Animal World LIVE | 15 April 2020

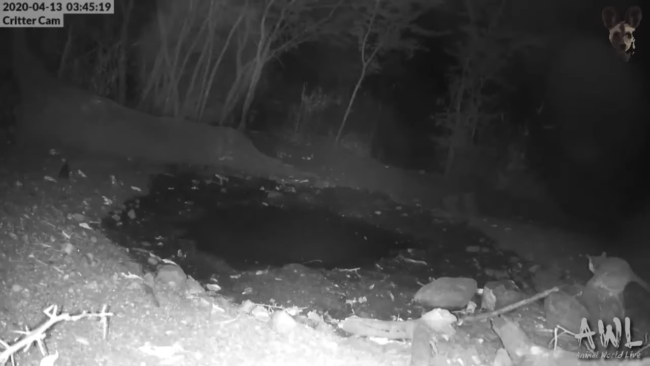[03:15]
This is actually just on the edge of my garden, and there is a wonderful little creature off to the right you might have spotted. And it's a little lesser bush baby, or South African galago. And they quite often like to walk not on all fours, and we'll see that very shortly there. Look at that, duck, duck, duck. They don't like getting their front feet too wet, but that's coming to drink. And they actually nest in the roof of our house occasionally, and we've had a few babies there.
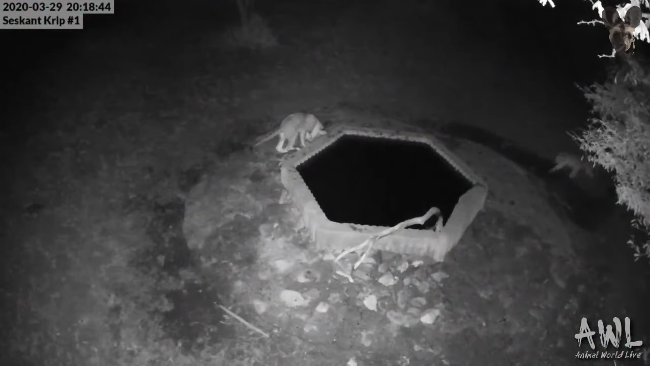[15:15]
So, the lions have been spending quite a lot of time around Seskant, and then when your sibling gives you a fright, and you jump and fall into the swimming pool. Now, of course, as most of you know, lions do not like water very much, but that was absolutely brilliant.